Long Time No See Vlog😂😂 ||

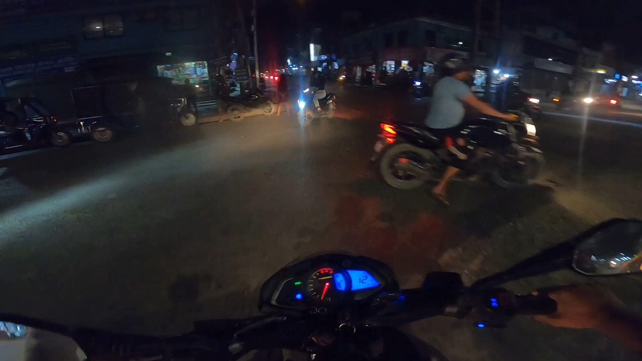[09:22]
रातिमा चाहिँ यसो लाइटिनिङहरू छ बाटो एक बाटो एकदम गुड क्या बाटो एकदमै गुड त्यही भएर पनि